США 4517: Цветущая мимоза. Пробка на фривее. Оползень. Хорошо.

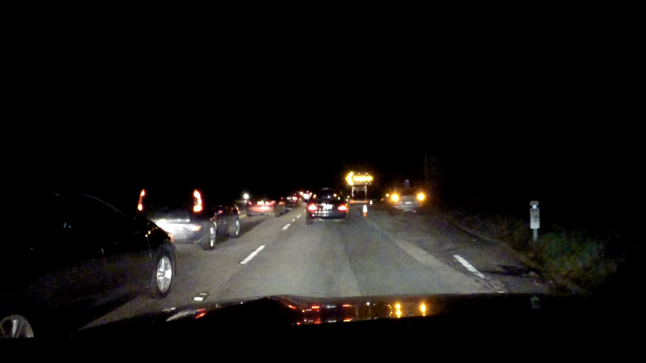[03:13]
светло и росла мимоза ой растет мимоза в поле ручья до в пробку угодила я в общем а тут две полосы сходятся вместе как мы вам и обещали у свет и значит на мобильнички значит говорят что там впереди еще minor accident такой небольшой такой небольшой эксиденте я хотел вам показать как
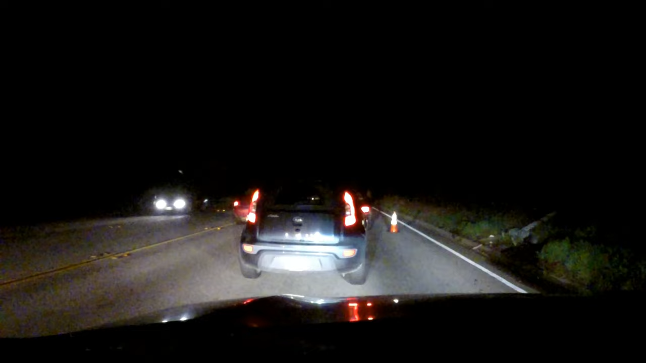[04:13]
а вот тут уже две полосы стали одной и мы сейчас должны вот со встречной со встречной полосой должны как-то так объединиться и дело в том что на этой части дороги вы видите нету слева разделительного бетонного бортика
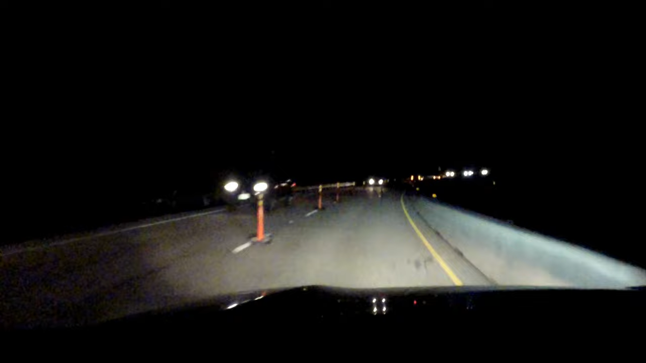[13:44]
так просто снова их слить то есть снова вернуть на ближнее место и я думаю что в частности из-за этого бортика это не так просто нужно найти место где бортик будет прерываться и тогда нас могут вернуть обратно хотя может работы работы и туда ну ну здесь здесь по моему да все мы
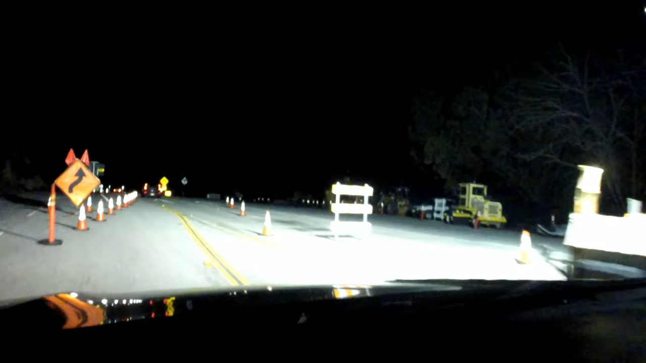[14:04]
вернулись это тут техника просто стоит все мы вернулись на круги своя и можем уже испарился ехать ехать до никого нет только мы я хочу сказать что мы-то в гости ведь едем 40 минут назад мы должны были приехать в гости сколько нам навигатор когда осталось ехать 25 минут но вот мы с опозданием в час сейчас приедем в гости приедем мы в гости к очень интересным людям мы с ними сюжетик